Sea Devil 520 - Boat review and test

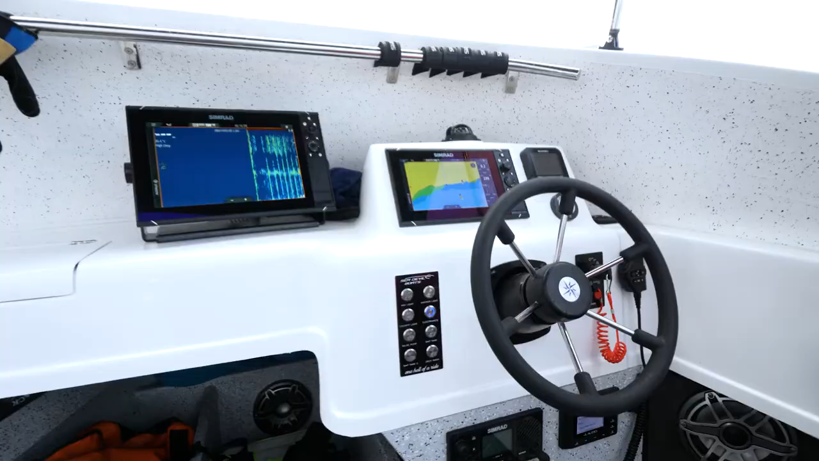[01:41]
It's the new NSS Evo 3S systems,
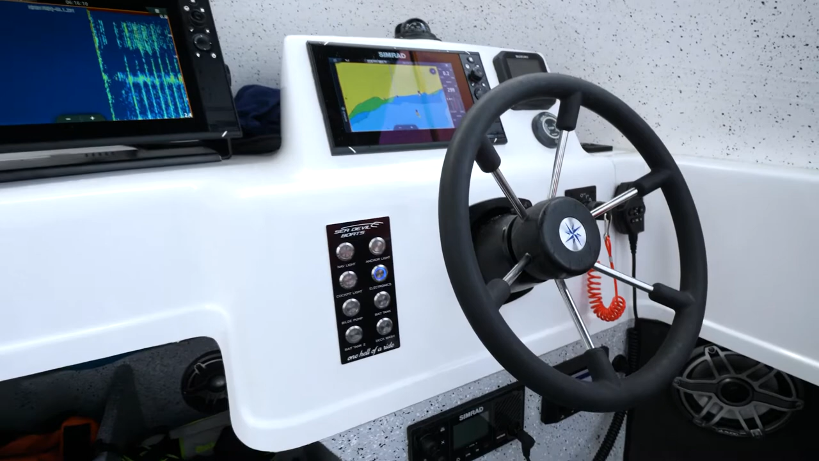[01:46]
and it's all coupled together and integrated into the new VHFs, the JL sound system,
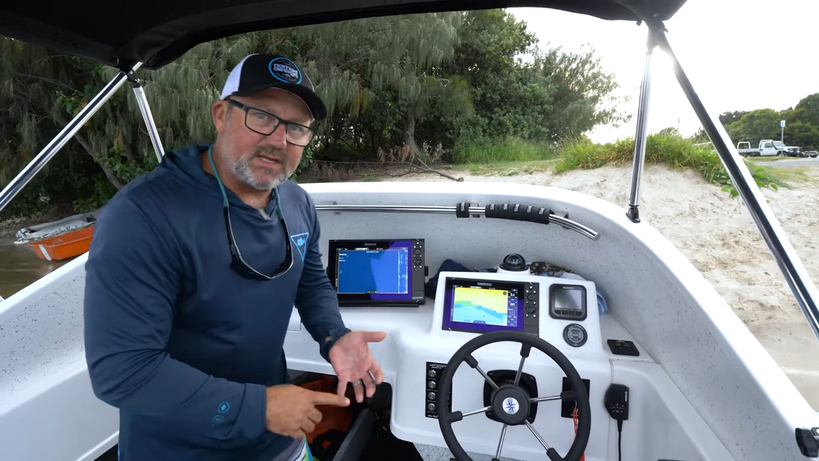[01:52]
1 kilowatt transducer, amplifiers, all sorts of gear that I'm going to take a good look at once we're out at sea.
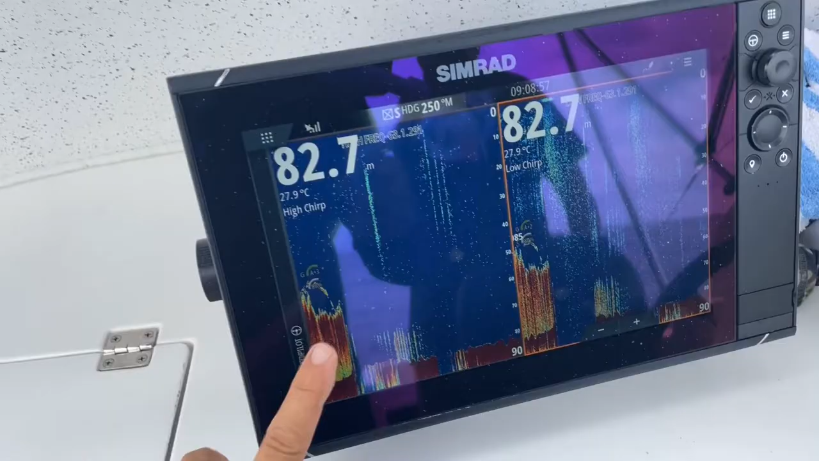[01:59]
On screen: depth 82.7 m, water 27.9°C
You've got a 12 inch here, a 9 inch there, and yeah, it really looks good.
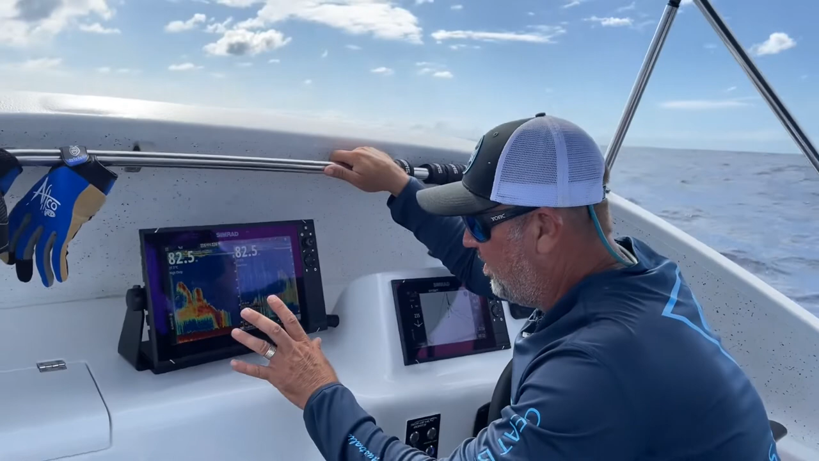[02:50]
Simrad system, NSS Evo 3S units, the latest, and then coupled up with a 1 kilowatt transducer. Main navionics screen will be your 9-inch on this side, and then he's got the big 12-inch for set up for the sonar and finding fish. I've left a bit of bait on the screen here.
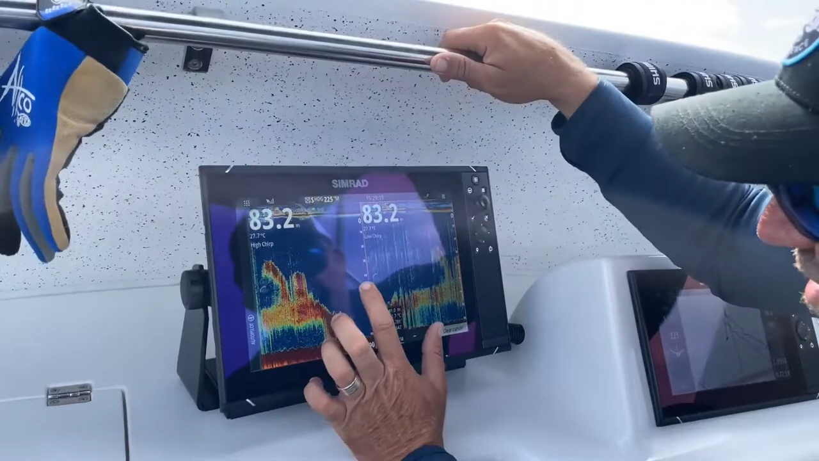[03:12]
Now, if you take a close look at the bait, you can see how clear it is. The resolution on these screens is fantastic.
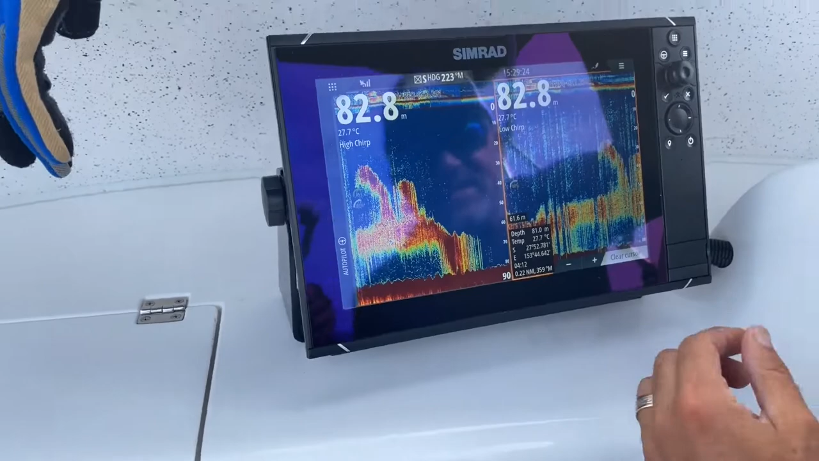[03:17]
On screen: water 27.7°C
And we've just finished up on about a 90 kilo marlin now.
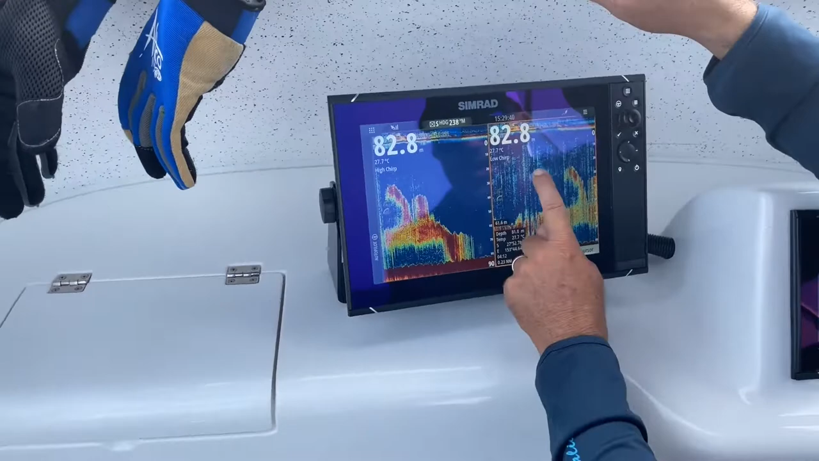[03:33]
He's got a low chirp here, high chirp there. You can see the difference between the frequencies, and we have got the gain set quite high.
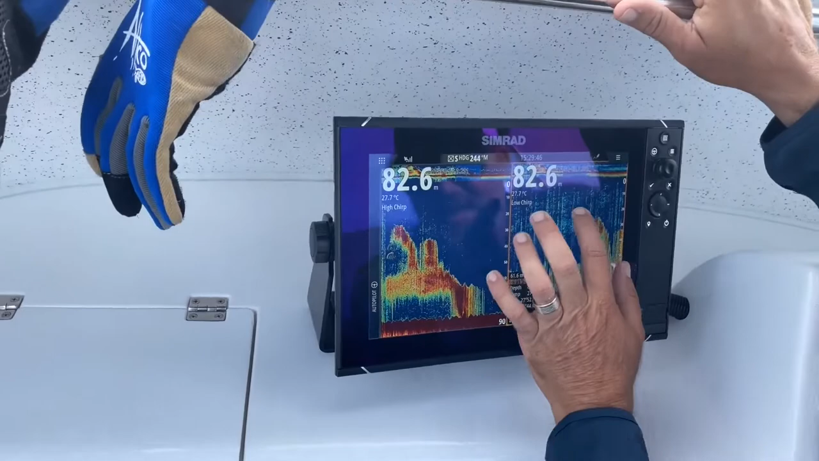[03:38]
Now, you can bring that gain down to give you like a crystal clear background,
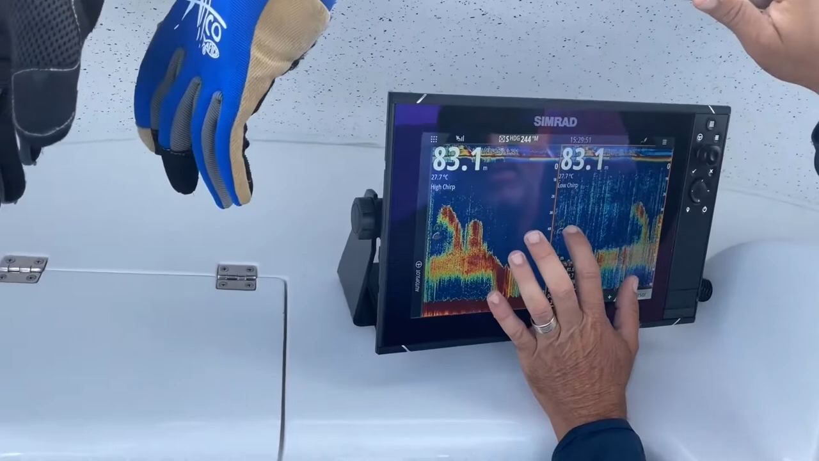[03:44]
but what we do find is you're finding
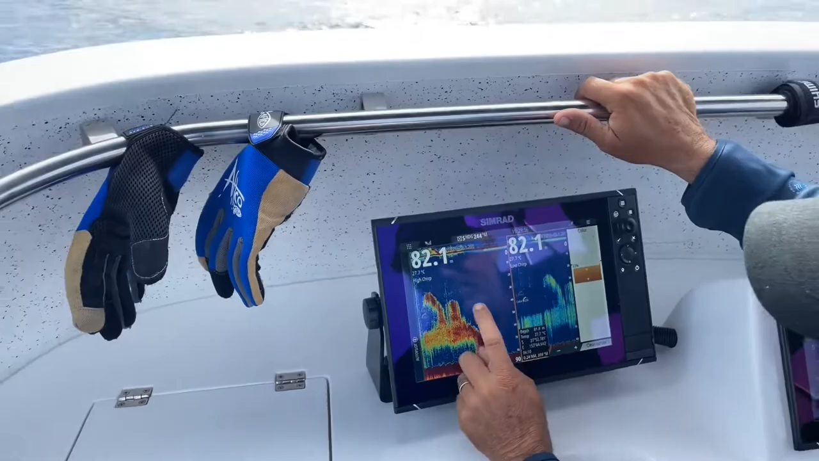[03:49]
a lot more of the other types of fish species and baits around it are not as clear when you bring the gain too far down.
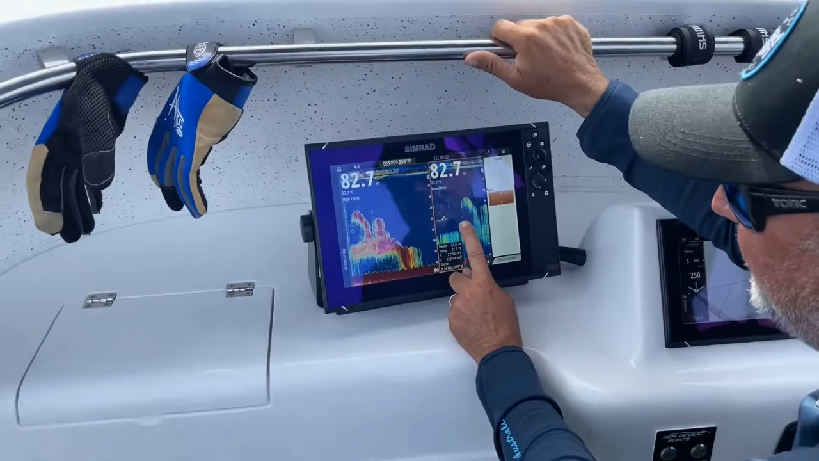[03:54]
So it's up to you. When I travel, I like to bring my gain down, and when I stop, I like to bring my gain up like this as well.
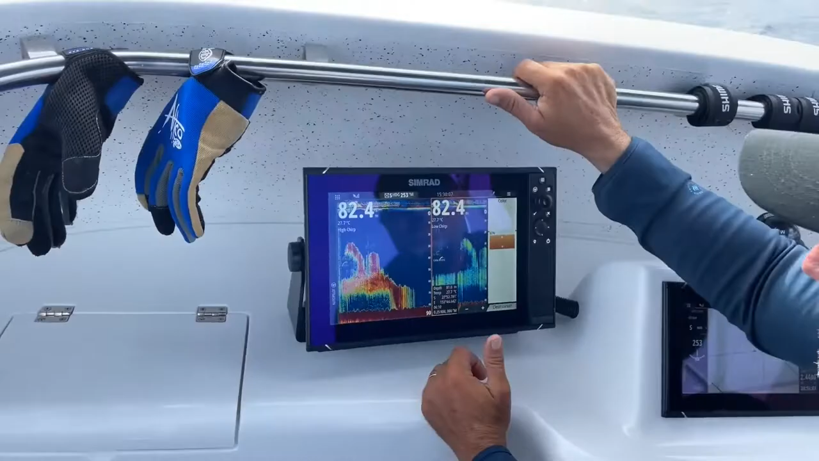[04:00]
So a really good clear system, and nice and accurate as well. So it's definitely helped us find fish today. Also very user friendly.